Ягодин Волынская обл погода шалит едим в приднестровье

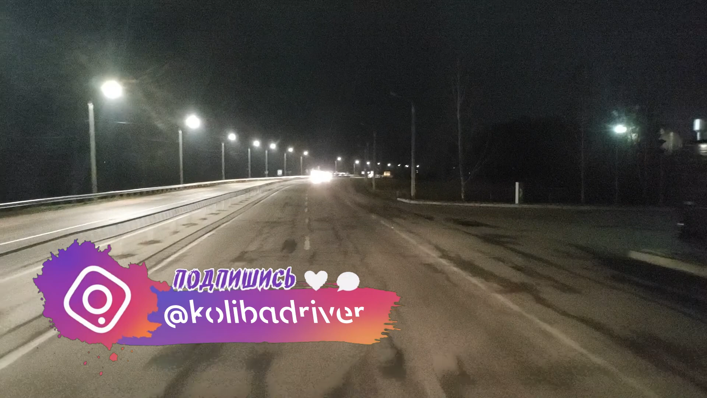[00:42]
Смотрим. Что тут у нас впереди? Радары всякие, камеры, выезды. Еще краще, зарубавшись, тревоги не заморачивайся. Оформление 30 минут, ну до 60, а в Калейке 2 сутки. Хорошо. Ну мы первый раз здесь. Итак, мы с вами направляемся сейчас в сторону Киева.
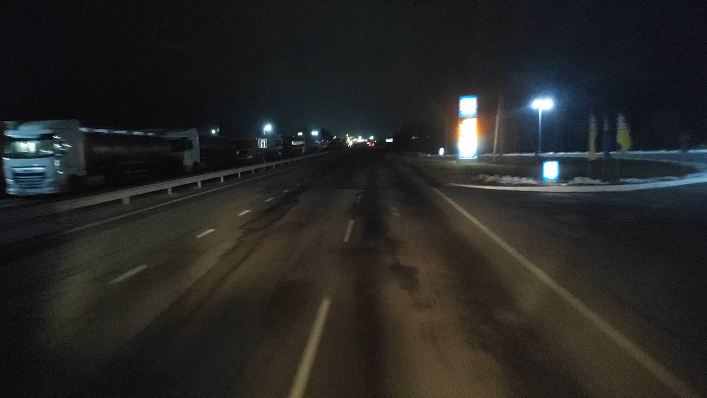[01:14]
500 километров нам до Киева примерно. Потом оттуда мы будем ехать на Одессу. И там еще 500 километров. Сделали на паузу 9 часов. Да, тут тоже коленечко есть. Это что за трасса? М07, да?
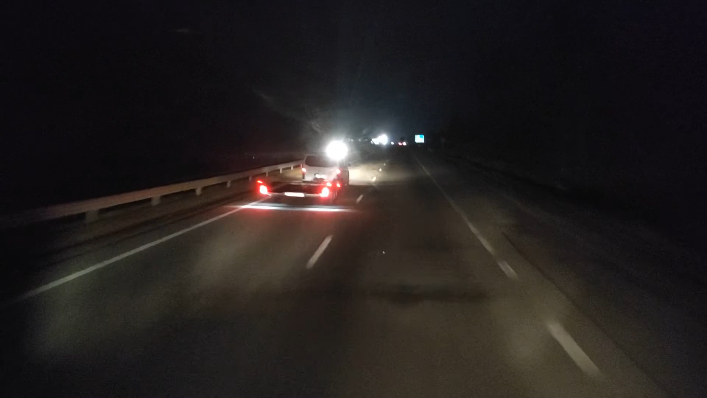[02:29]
Вот так и сейчас тоже, сейчас в 17.30. Проехали мы каких-то 50 километров вот до Ковеля. И на улице уже зима. Было сухо там на границе, тут уже снежок. И такое ощущение, что он с каждым километром приближается к Киеву все больше и больше.
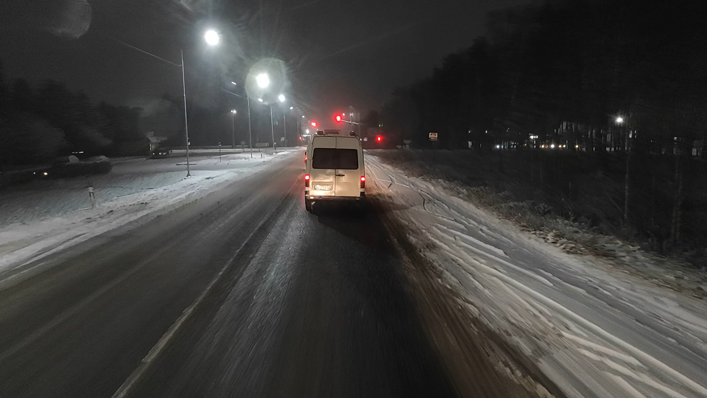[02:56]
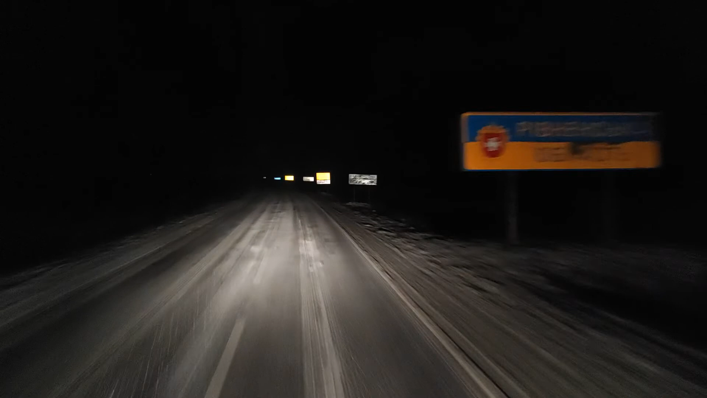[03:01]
Ривнинская область, Волынская закончилась на этом. Да, получается у нас Увака, плюс Варанский район. Речка стих.
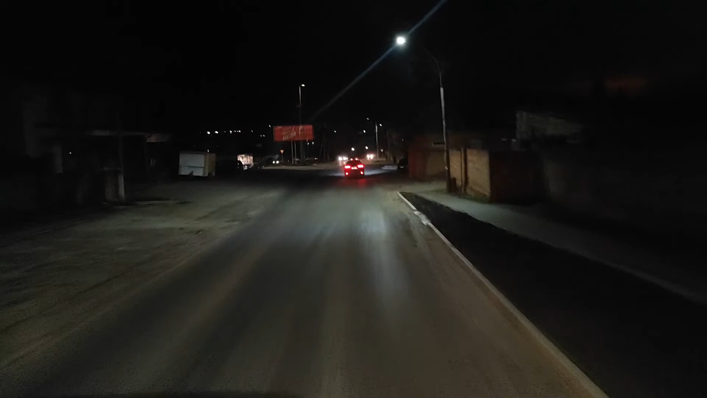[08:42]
Мы только приехали, нас уже ждали, быстро нас досмотрели. И едем на разгрузку. Тирма солидная? Так, лево ничего нету. Едем. Вот впереди нас сопровождают. Стои это черный.
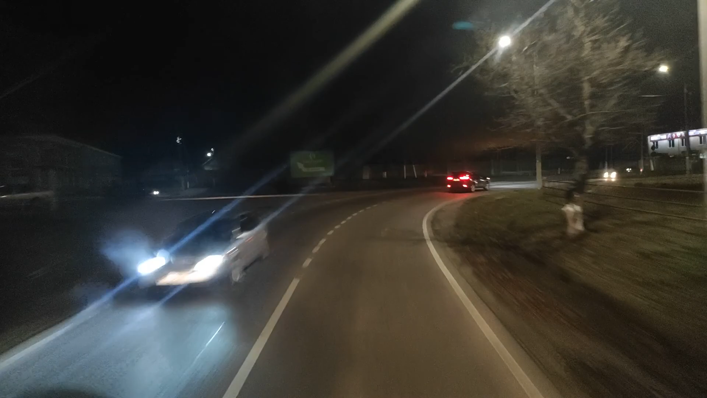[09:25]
Суклея проехали и заехали в Тирасполь. Обратно едем на Одессу. Продолжение следует...